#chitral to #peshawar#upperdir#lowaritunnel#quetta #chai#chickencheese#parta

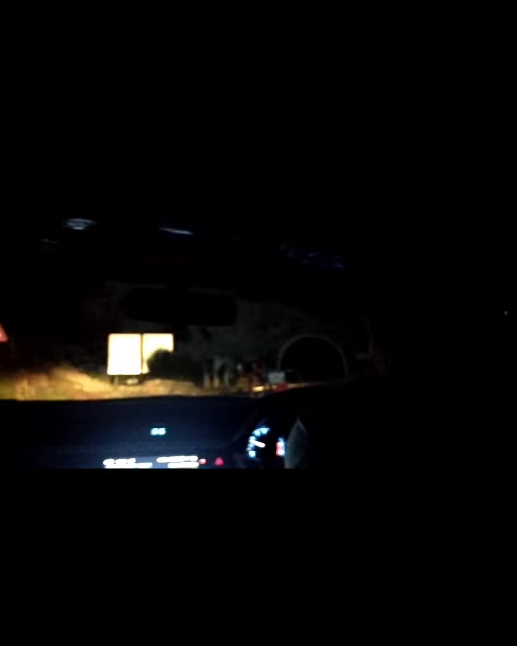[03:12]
اور راستہ قریب آ جائے گا تو یہ دیکھیں لواری ٹینل جو ہے وہ آ گیا ہے جو کہتے ہیں کہ ایشیا کا سب سے بڑا ٹینل ہے جو دس کلومیٹر ہے تقریبا تو یہ دیکھیں بس ابھی یہاں سے آ رہے ہیں
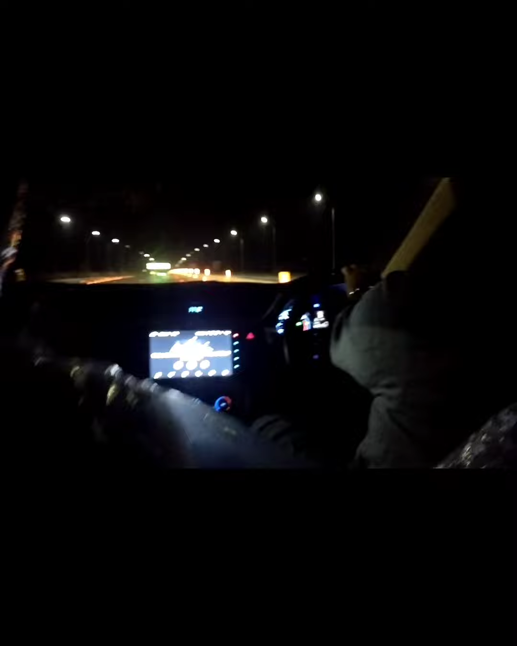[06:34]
بہت کم رہ گیا ہے انشاءاللہ بھی ہم آ رہے ہیں کیونکہ ہم سے خود بھی بس اور نہیں رہا جا
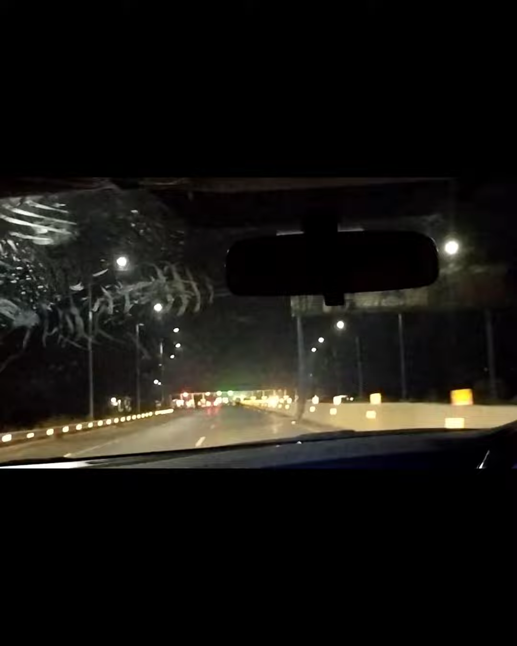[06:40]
رہے کیونکہ راستہ اتنا زیادہ لمبا ہو جاتا ہے کہ اتنی تکن ہوتی ہے کہ بس بندے یہی سوچتے ہیں کہ ہم جلدی سے باگ کی گھر پہنچے یہ بس جب موٹر ویر تک آتے ہیں تو پھر توڑا دل اچھا ہو جاتا ہے پھر ہم لوگ میوزک